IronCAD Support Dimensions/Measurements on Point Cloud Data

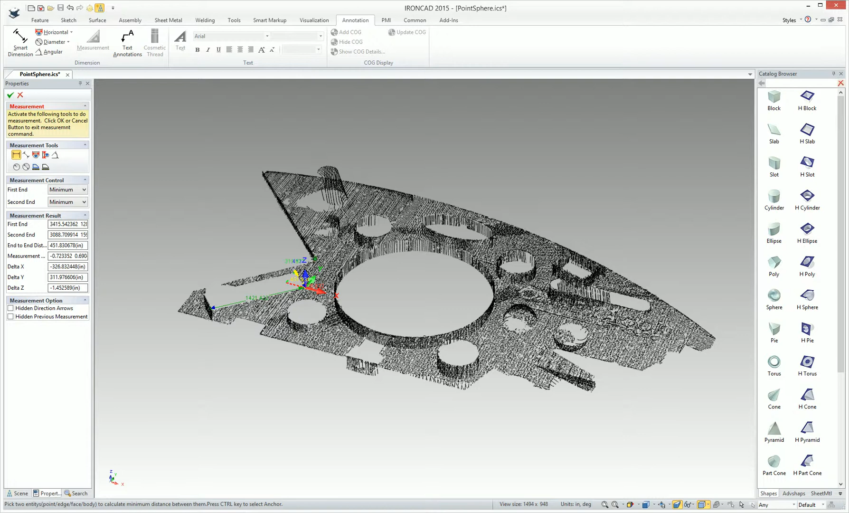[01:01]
along with your delta, x, y, and z, if you'd like to get a little bit more feedback on the points that you're picking. And this can continue to work. As you click around, you can get various dimensions in one shot with this tool as well. It's a very handy capability when using point cloud just to get a rough idea of your size before you begin your design.